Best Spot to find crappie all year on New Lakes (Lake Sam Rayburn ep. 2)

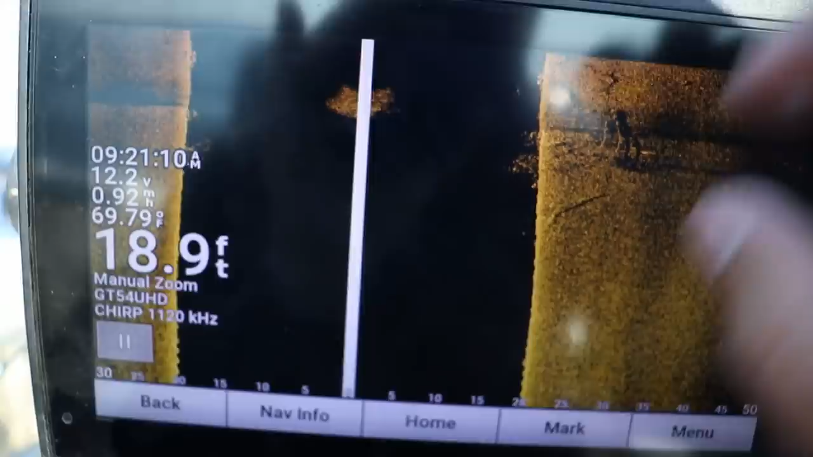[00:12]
On screen: depth 18.9 ft, water 69.79°F
Found our first tree with a ton of fish on it. Here it comes.
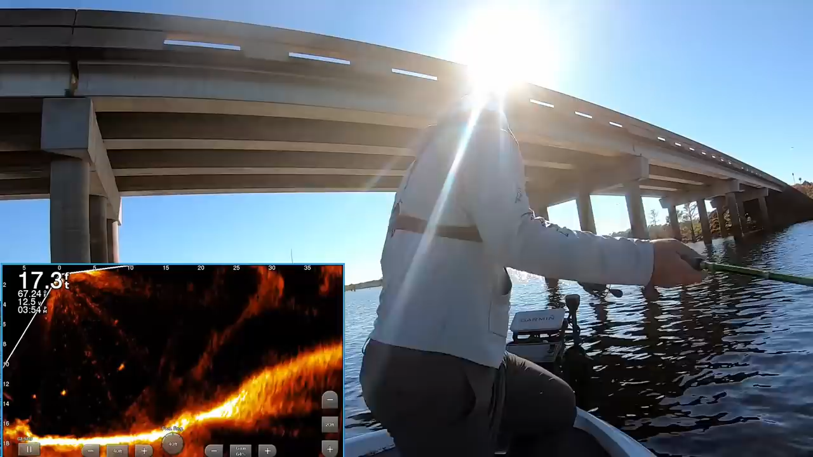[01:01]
Unfortunately I don't think they're any they look like they're all about a pound which is don't get me wrong quality quality eaters but we don't come to Texas for one pound crappie. We come to Texas for two plus pound crappie and the reason I actually wanted to try and fish this well there's two.
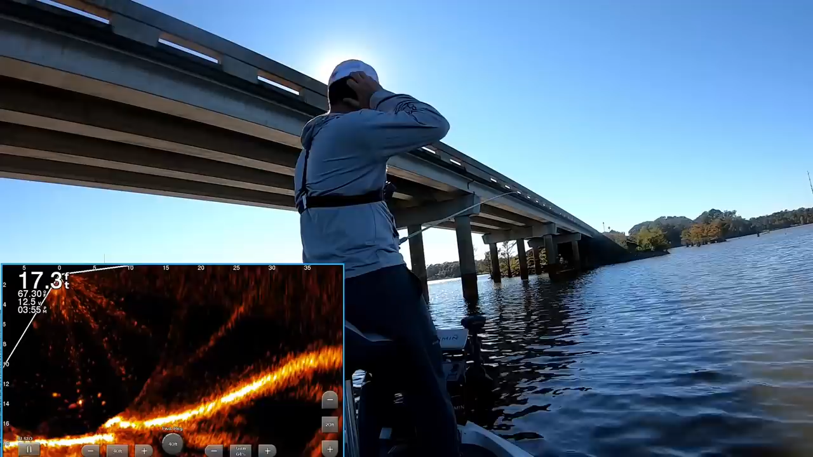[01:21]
One it gets me out of the wind. The main lake I don't know there's some guys running it that seems a little crazy to me.
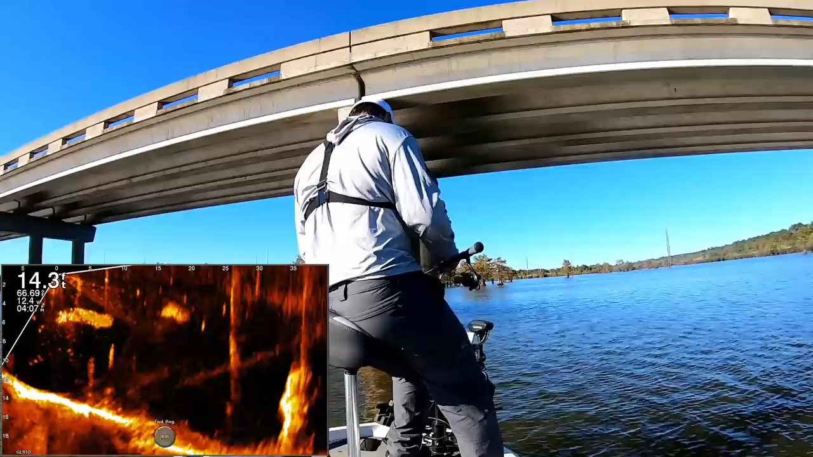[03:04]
there he is that feels like a better one not the tank but this again would be a quality eating fish I know where I'm coming tomorrow morning to get my eaters for the lunch that's for sure
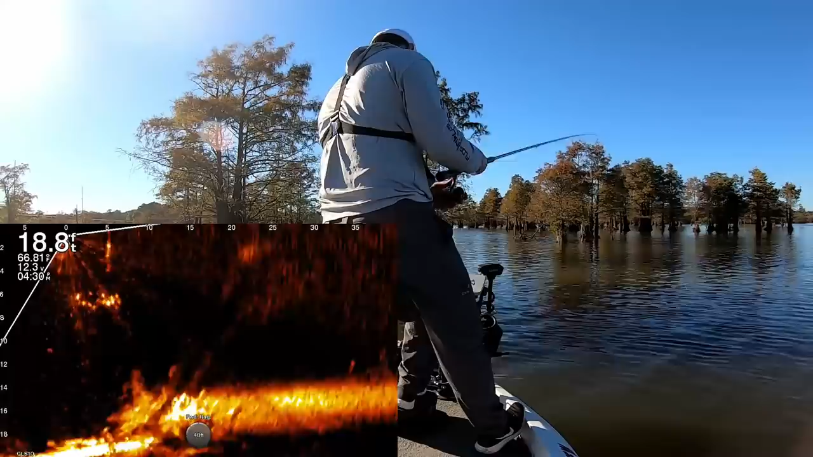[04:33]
On screen: depth 18.8 ft
oh it looks like it gets yeah it looks like it gets shallow again
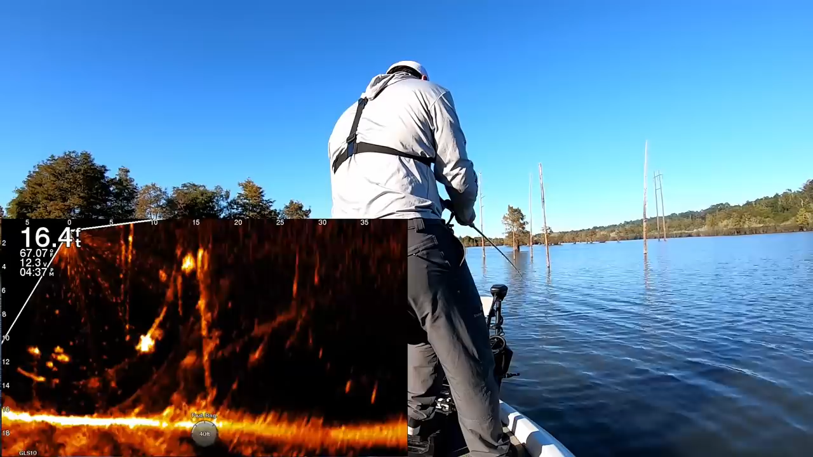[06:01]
nope just saw them move not a crappie these trees are absolutely loaded with fish
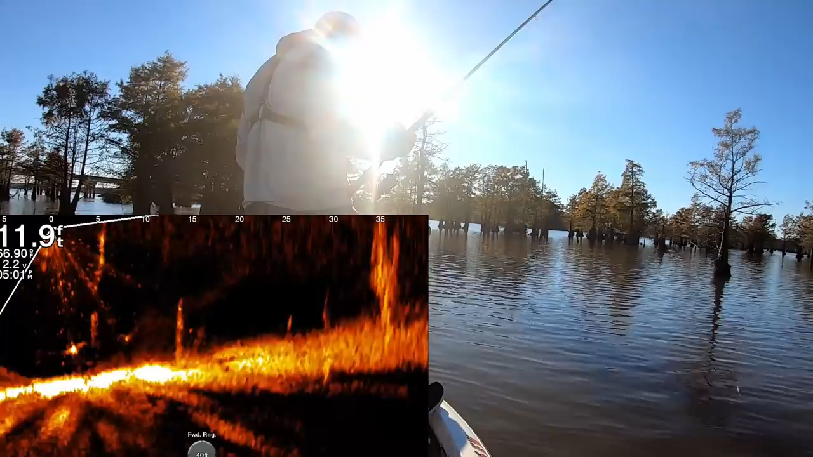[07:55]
lunch I don't know should we drop in see what there's what's down there see
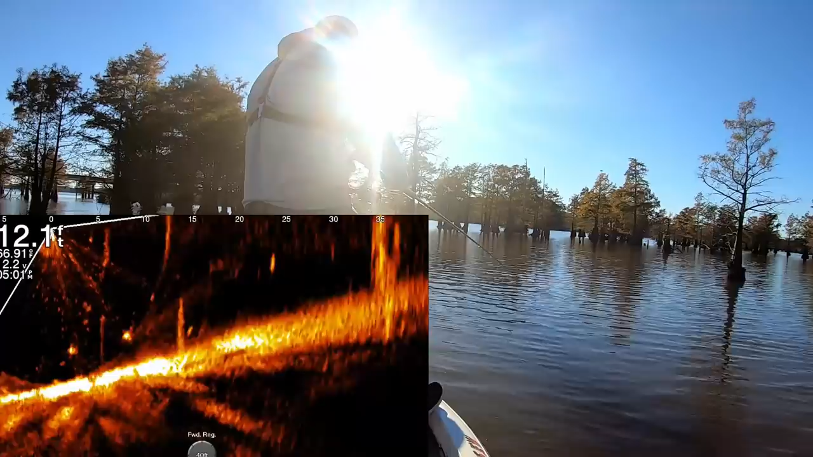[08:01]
what'll hit something's got it right away